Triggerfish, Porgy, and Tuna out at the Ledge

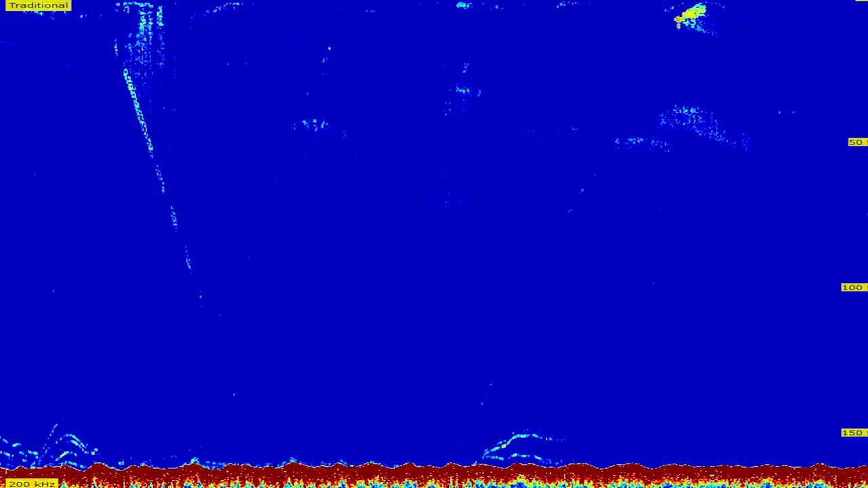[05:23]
Wasn't really much to go on, but you know, we were wanting to drop down and everyone had their bottom rigs ready. So I was like, you know, let's just see what it is. We drop down, each of the guys pull up two nice triggerfish.
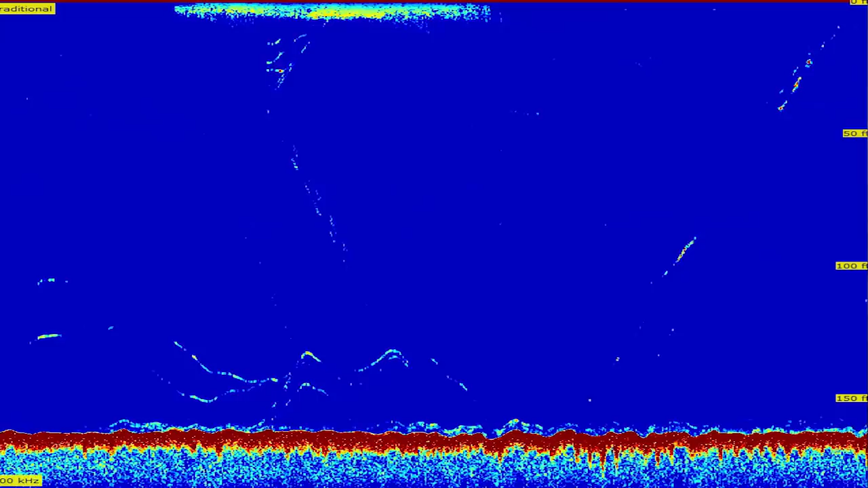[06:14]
You know, there wasn't a lot of deep red structure.